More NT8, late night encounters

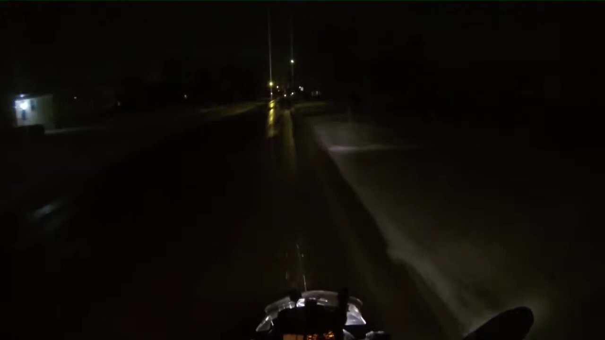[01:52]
JPL had some videos up on it on YouTube. I thought it was warming up. It's 10 degrees up here. Well, this means only one thing to me. It can be 10 degrees, but this ground is not quite that cold, because this road is nowhere near slick.
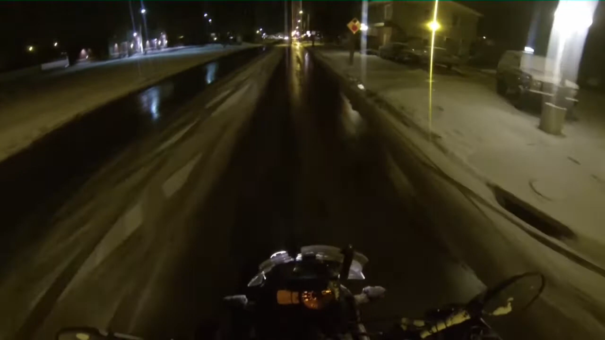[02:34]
Well, that was kind of scary. Sure hope he stops, as the snow plow hits me in the fucking head.
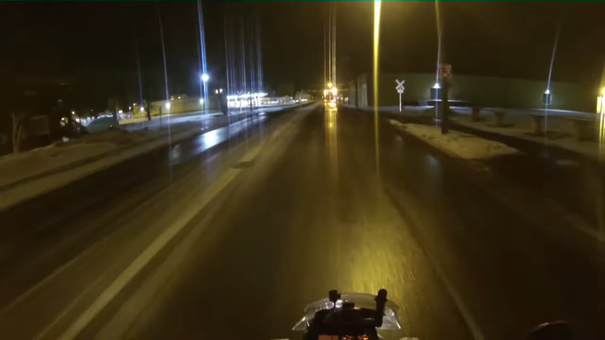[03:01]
Alright, let's see if we can get in and get the coffee.